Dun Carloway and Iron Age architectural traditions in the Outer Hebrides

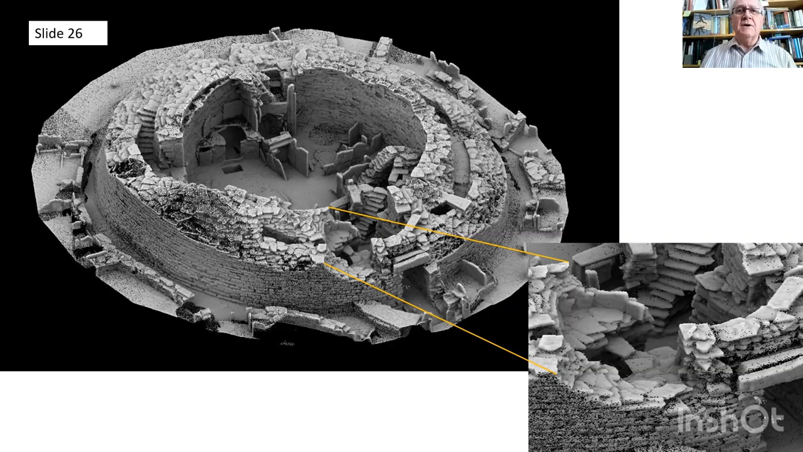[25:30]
and you can probably see here these yellow lines introduce you to the feature that above the entrance to the primary broch at the then current and cut into the then current wall head, a cellular building has been constructed, two-thirds of which it would, if we were to rebuild it now, would project out into open air, demonstrating the point, I guess, that not only was the inside of the broch infilled more or less to wall height, wall head height,
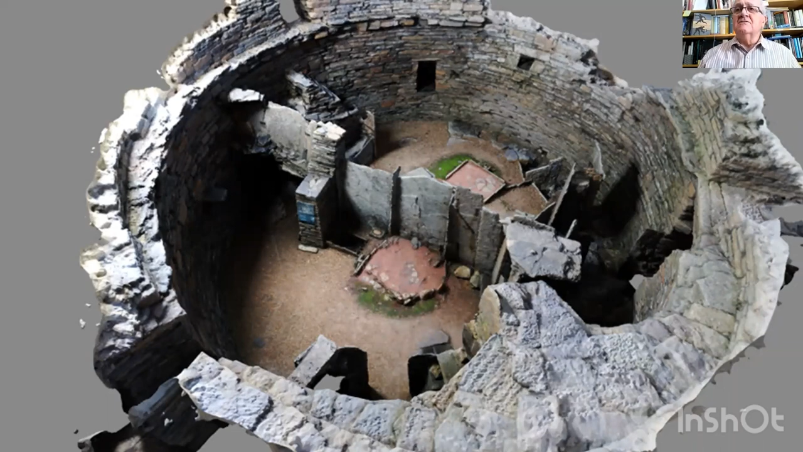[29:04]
And if you're gifted with the eyesight of eagles, you may be able to see some of the broken original lintels. It's not a vegetarian monument, in the side wall of the entrance passage on the right-hand side of this illustration. Next slide, please.